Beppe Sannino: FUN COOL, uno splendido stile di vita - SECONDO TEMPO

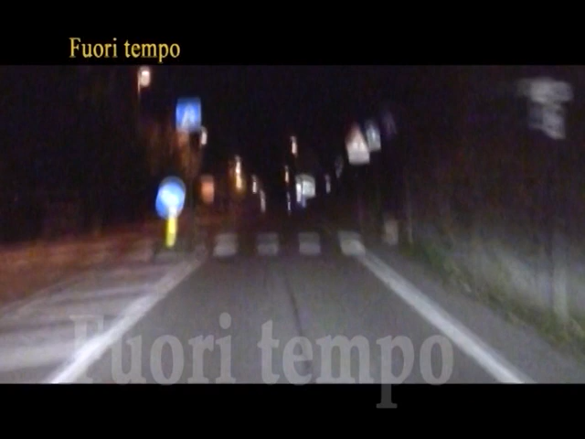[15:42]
La notte che precede la finale di ritorno è lunga. Sannino sale in macchina e gira per le vie della città, deserta e buia. È la quiete prima della tempesta.